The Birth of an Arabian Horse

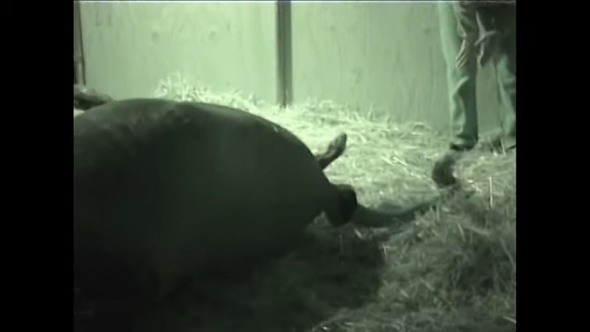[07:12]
If there are no complications, the foal's front feet will come out and then the head, squeezed in between the front legs, will show.
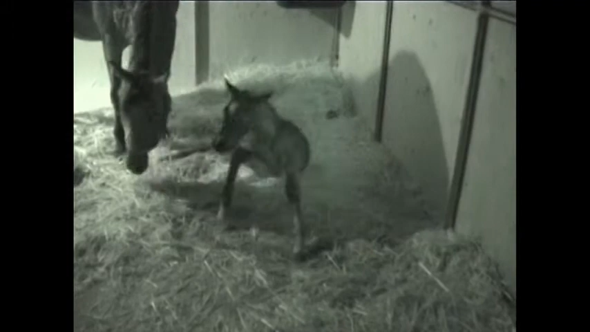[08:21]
There are many false starts as the foal tries to gain footing and to get its long legs into proper position.
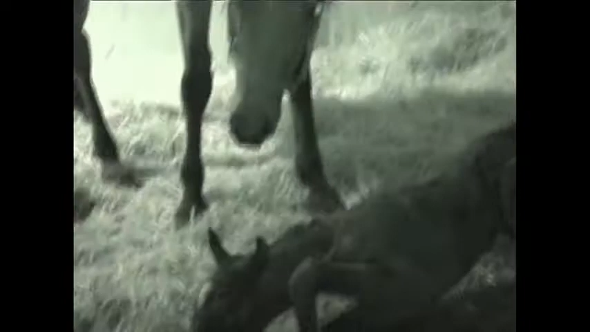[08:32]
Sometimes in the process, both mother and baby tire out and decide to take a break from the struggle.